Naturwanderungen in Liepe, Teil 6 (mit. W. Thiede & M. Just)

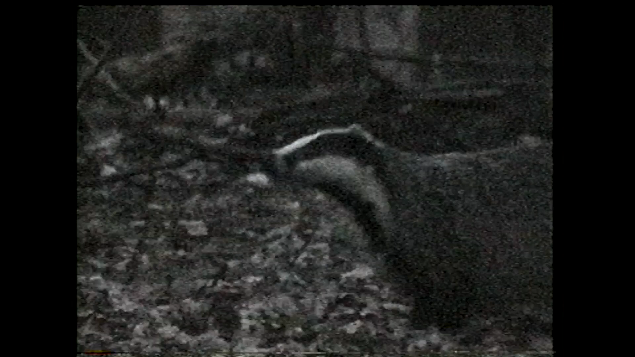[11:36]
Abends noch eine Begegnung mit zwei Dachsen auf dem Dachsberg.